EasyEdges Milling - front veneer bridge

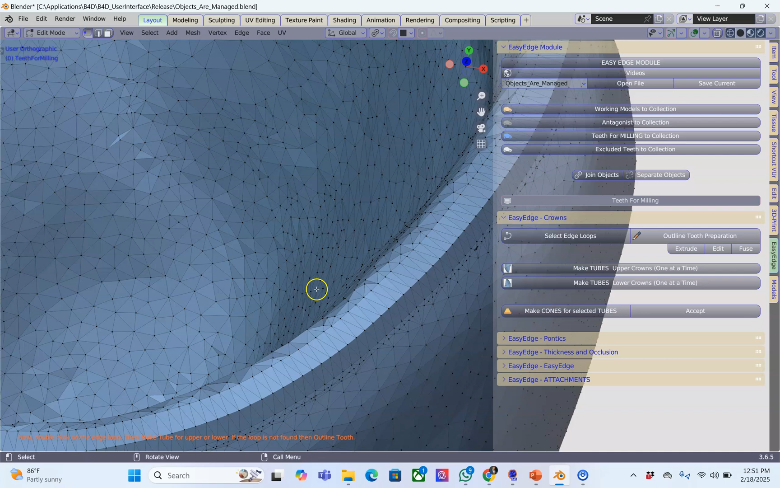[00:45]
an edge loop going all the way around. This is usually the margin of the crown.
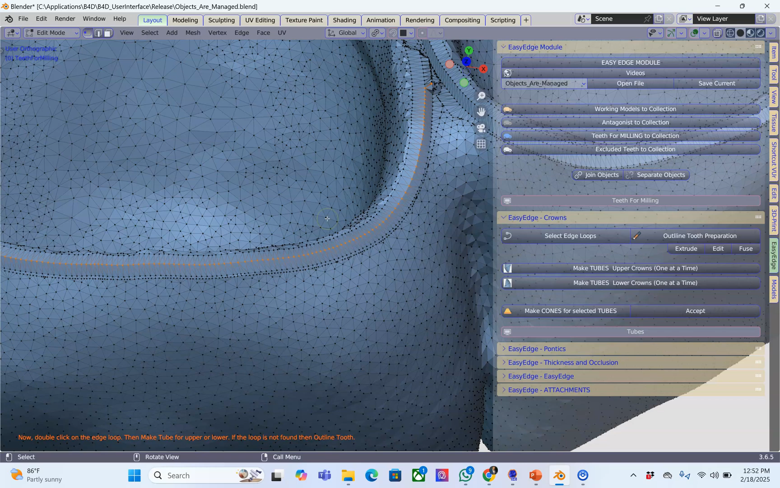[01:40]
We're going to select the edge again and here it didn't select a whole lot. Let's try and select this one.
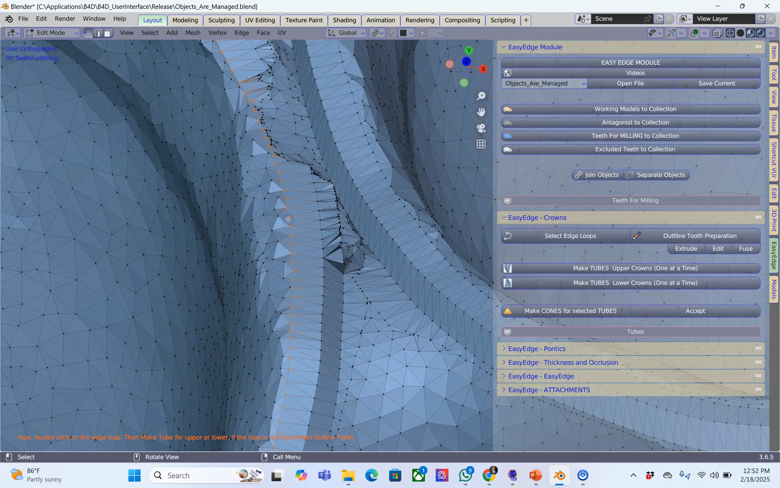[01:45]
Okay this one also didn't work.
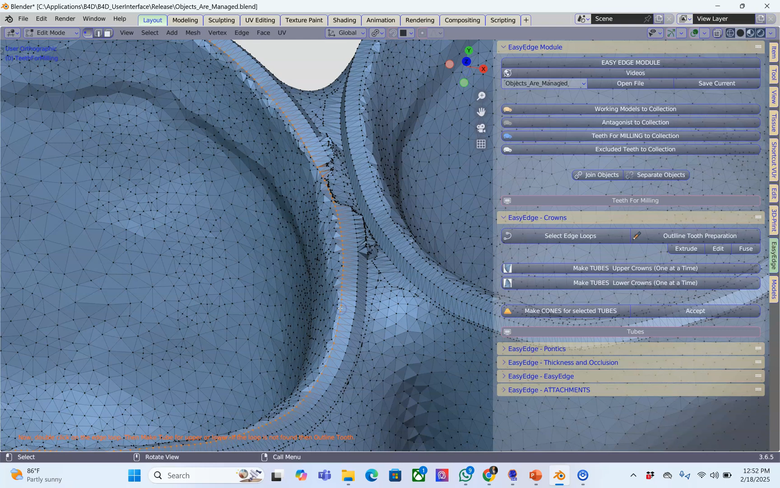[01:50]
Let's try one more time and this time it worked. So sometimes you have to just try and try again to select it.